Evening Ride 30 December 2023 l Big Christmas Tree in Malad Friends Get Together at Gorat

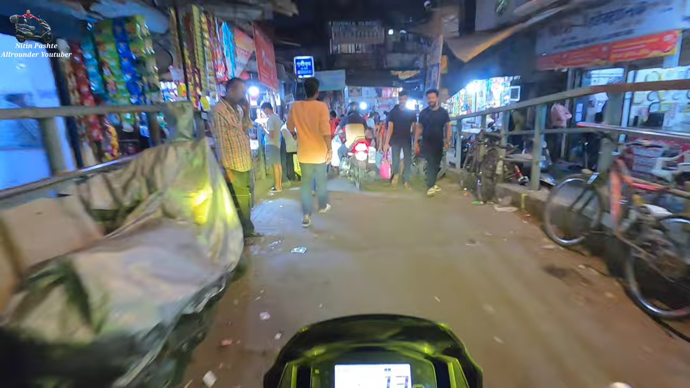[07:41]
एठेच लगते वाकड़ तिकड़ा वाकड़ा तिकड़ा चालुआ देखता ता पोचलो में लिंक रूला